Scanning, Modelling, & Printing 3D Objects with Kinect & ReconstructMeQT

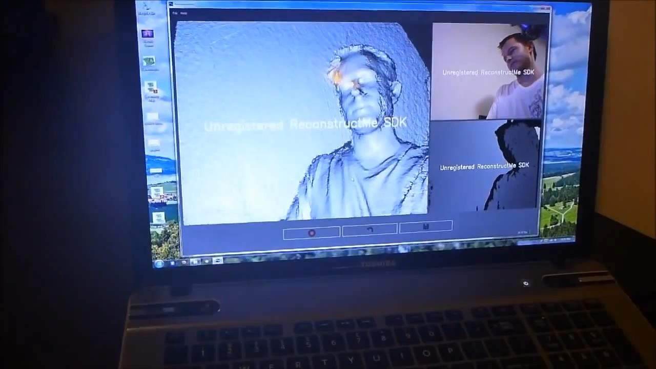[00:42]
so then we save that to a 3d file and we can edit and play with it
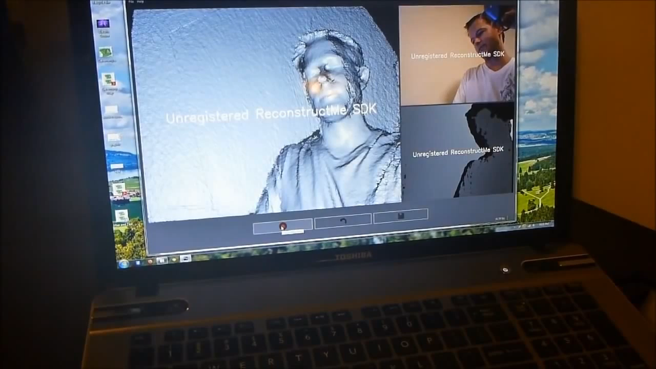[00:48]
so to use Xbox Kinect and the Reconstruct Me software to create a model that was actually printable as opposed to a partial mesh I scanned all the way around the objects in this case myself then imported it
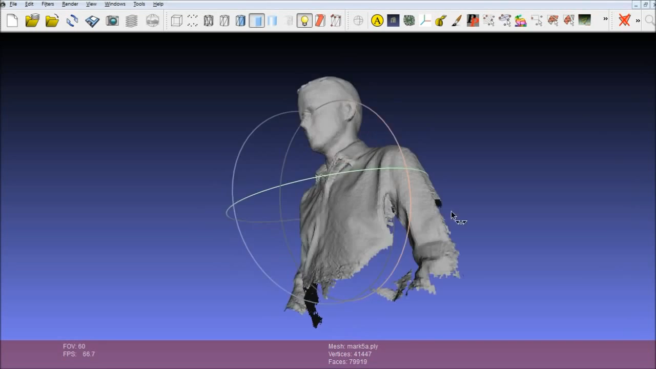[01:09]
into mesh lab so you can see the two dimensional nature of that surface so we don't want this whole model to make solid and we just want to select a part of it and so we just use this tool up here and we might chop it off there for example
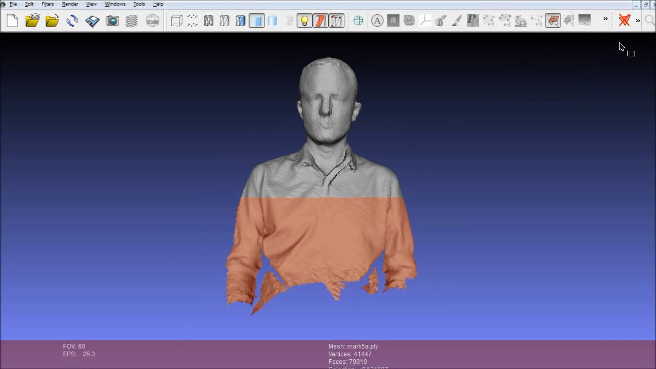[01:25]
and then we'll just delete all those faces just like that so
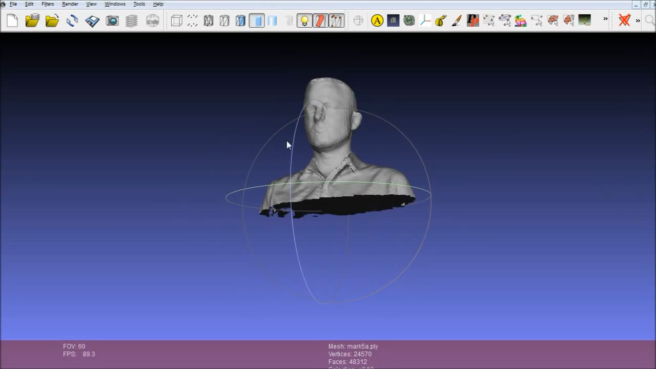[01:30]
that just gives us the part of the model that we're actually interested in but we
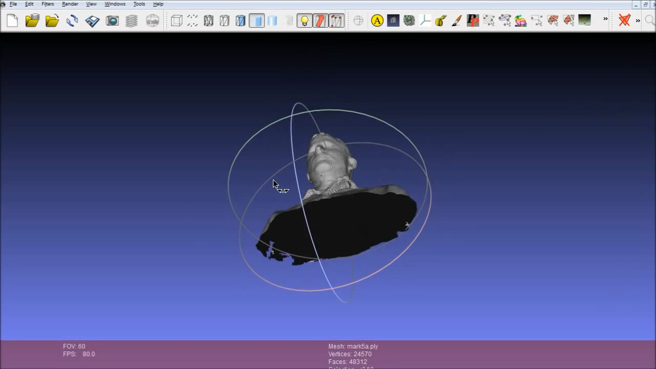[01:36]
need to make it into a solid so this isn't quite solid yet to do that we need to import it into another bit of software called NetFab
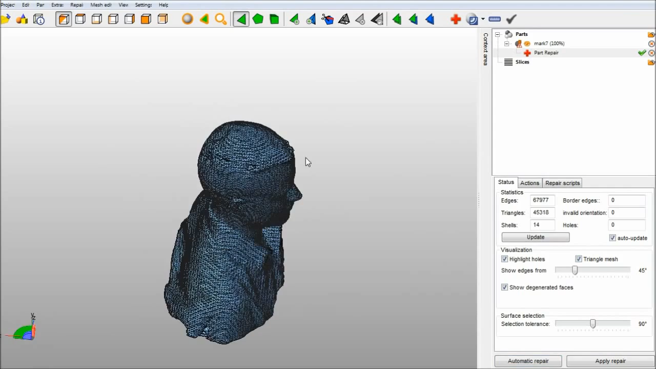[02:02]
and really we just want to do an automatic repair execute that and there that's basically it that's filled in all the holes that's covered that surface the best way it can and there would have been lots of other probably little holes we wouldn't been able to see and it's
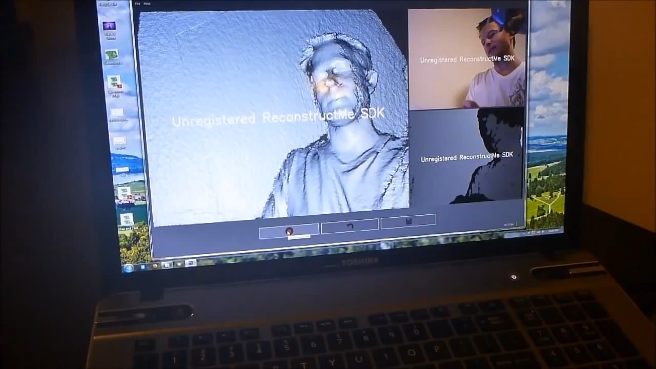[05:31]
roughly the sort of image that you can capture there so then we save that to a 3d file and we can edit and play with it so
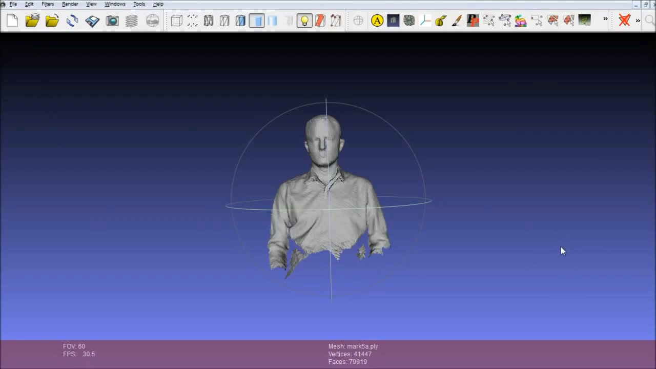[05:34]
to use xbox connect and the reconstruct me software to create a model that was actually printable as opposed to
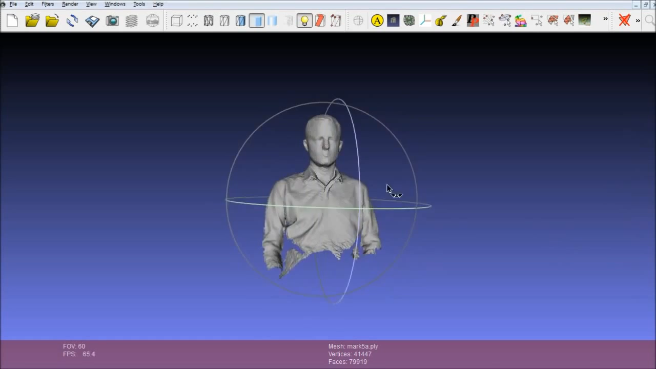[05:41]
a partial mesh i scanned all the way around the objects in this
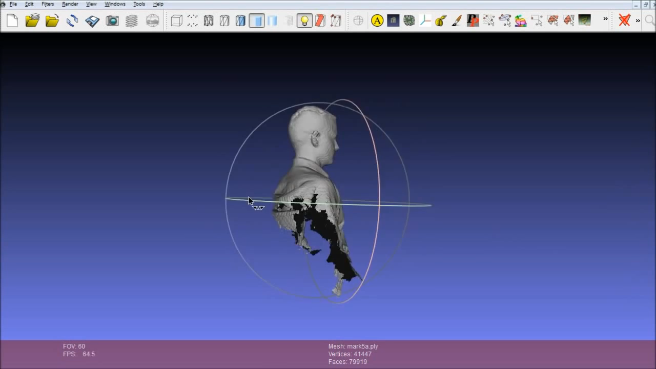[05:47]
case myself then imported it into mesh lab so you can see the
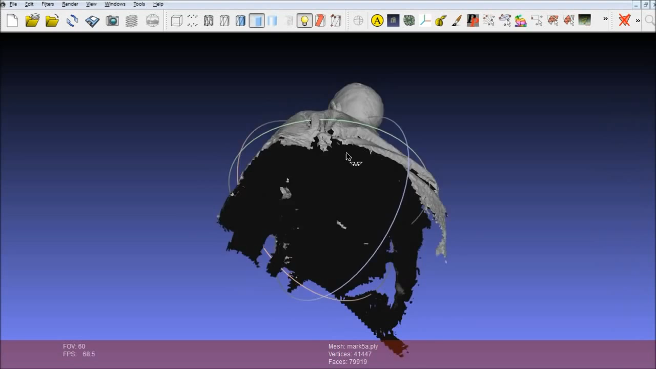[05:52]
two-dimensional nature of that surface so we don't want this whole model to make solid we just want to select a part of it and so we just use this tool up here and we might chop it off there for example and then we'll just delete
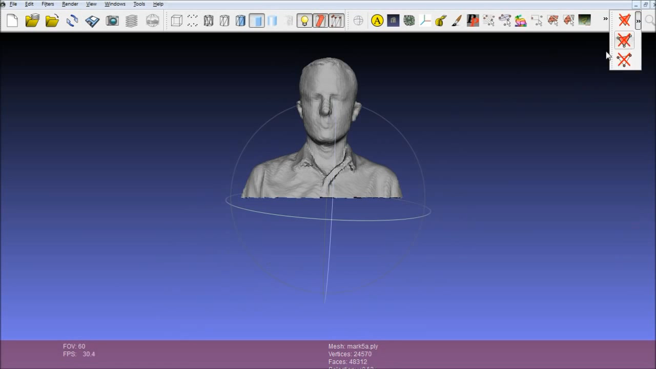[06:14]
all those faces just like that so that just gives us the part of the model there you go that's completed so
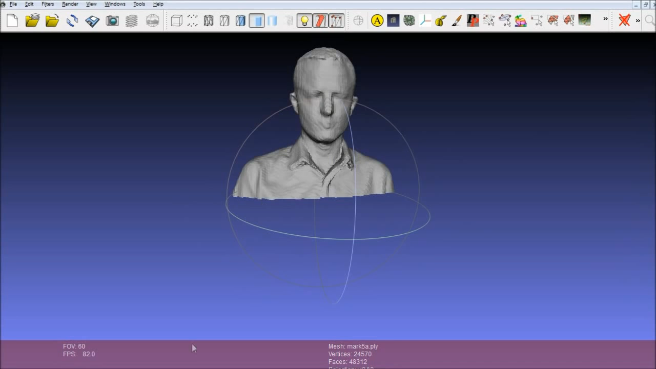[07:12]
actually interested in but we need to make it into a solid so this isn't quite solid yet to do that we need to import it into another bit of software called netfab and as you
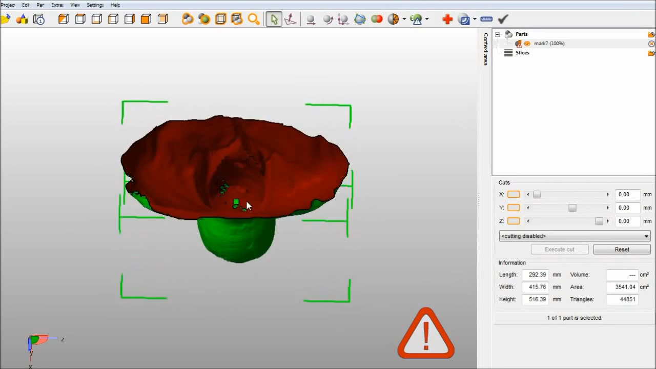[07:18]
can see it that's still just a two-dimensional mesh it's not printable we need to make that a solid and this is what
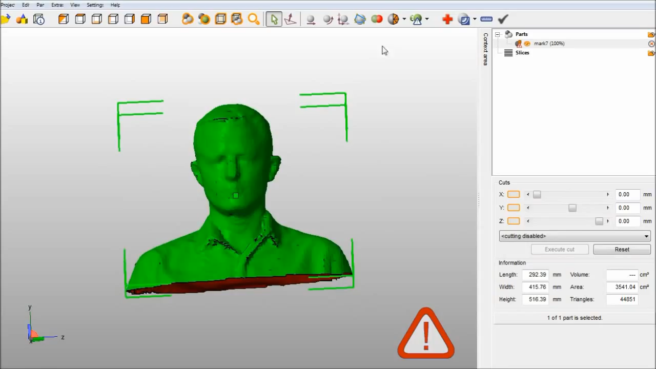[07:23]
netfab does so just going up to this tool up here and really we just want to do an automatic repair we
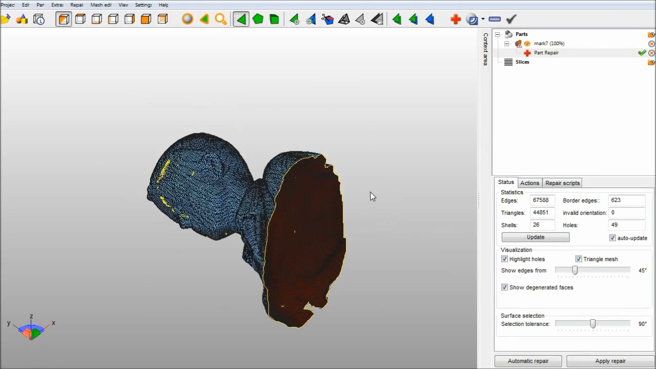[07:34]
execute that and there that's basically it that's filled in all the holes that's covered that surface the best way it can and there would have been lots of other probably little
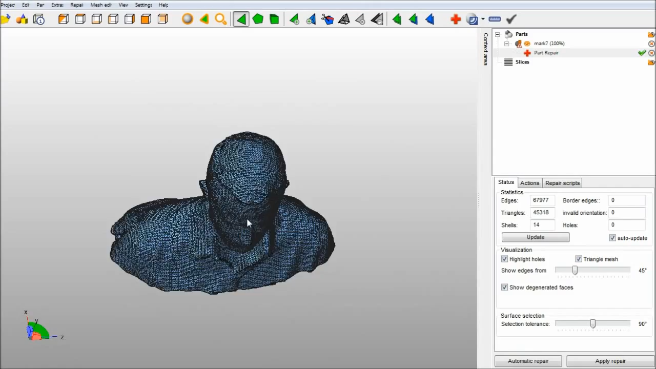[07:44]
holes we wouldn't have been able to see and it's filled those in as well to create this solid object and once this is saved as an sdl file i
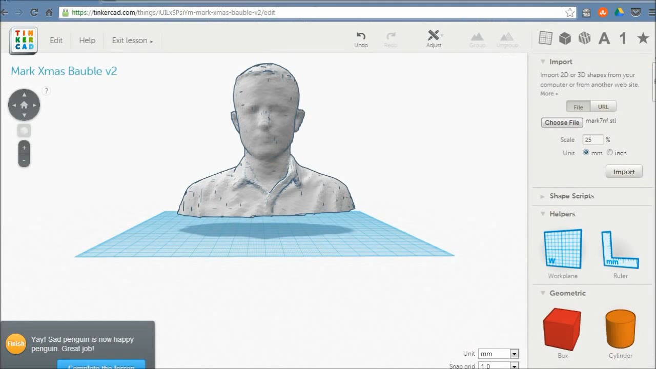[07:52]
just imported it into tinkercad tinkercad is an online 3d model editing suite all done in the